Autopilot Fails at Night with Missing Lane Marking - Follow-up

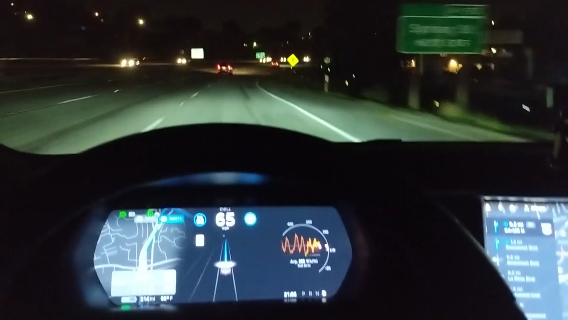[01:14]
approaching again at 65 miles per hour turn signal give in autopilot engaged let's see what happens
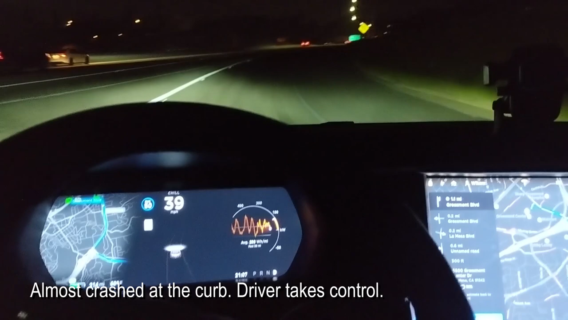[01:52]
wow all right autopilot failed in 1000 feet take exit 9b on the right on to California 125 north now take exit 9b on the right so halfway
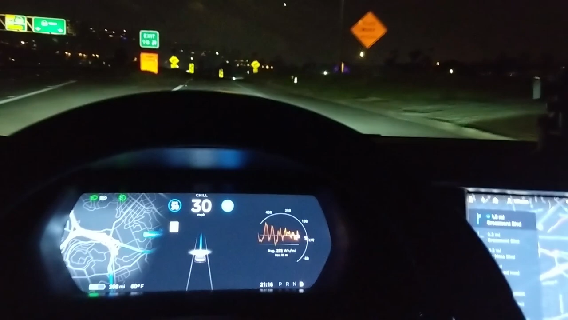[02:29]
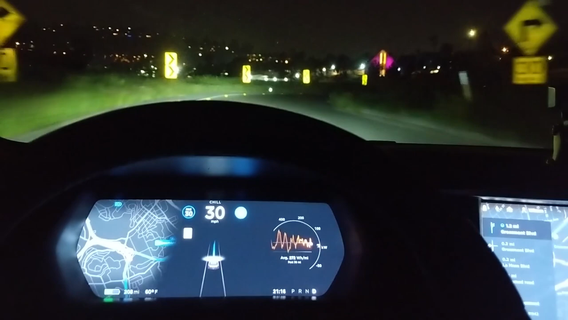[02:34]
and autopilot still fails all right well some recovery here in one mile take the grosmont boulevard exit on the right right you you